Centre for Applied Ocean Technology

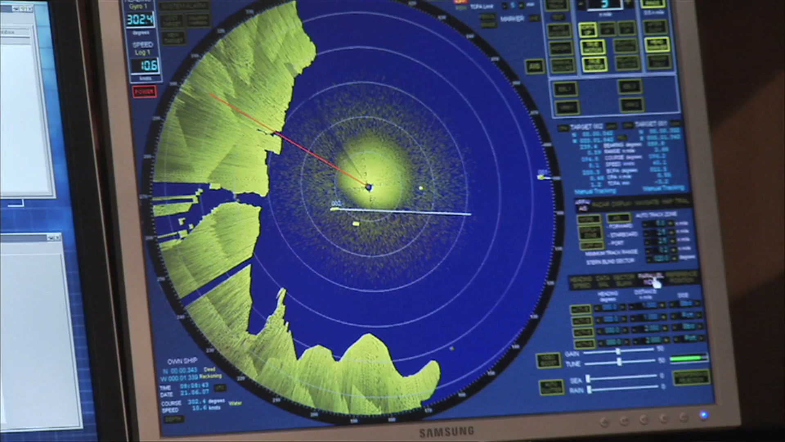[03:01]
side-scan sonar, deck handling equipment, and the vessel itself, of course, is a radical new design, wave-piercing catamaran.